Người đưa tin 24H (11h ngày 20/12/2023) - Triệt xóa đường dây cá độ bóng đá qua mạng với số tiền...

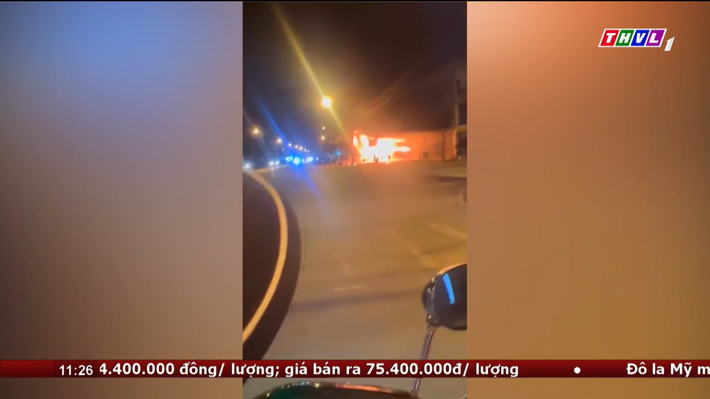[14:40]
Dù cháy không gây thương dông, nhưng nhiều tài sản đã bị thiêu rụi. Công an thành phố Đà Nẵng vừa triệt phá một đường dây cá độ bóng đá qua mạng Internet với số tiền giao dịch hơn 50 tỷ đồng và bắt giữ nhiều đối tượng liên quan.